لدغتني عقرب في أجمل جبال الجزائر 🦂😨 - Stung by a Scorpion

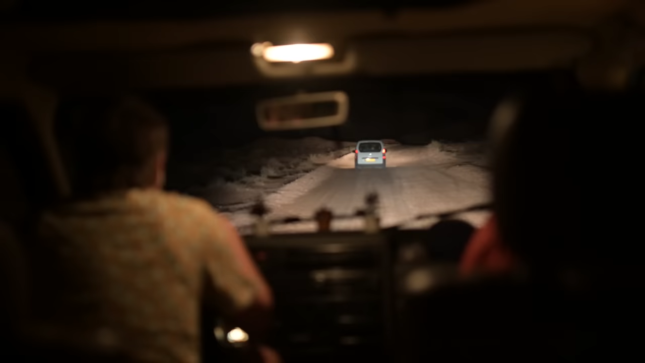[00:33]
انا ادخلنا الوف رود في المكانة راح نخيمو فيه اترك شوية باش يبنيها انا ورمان المخلط على الحالة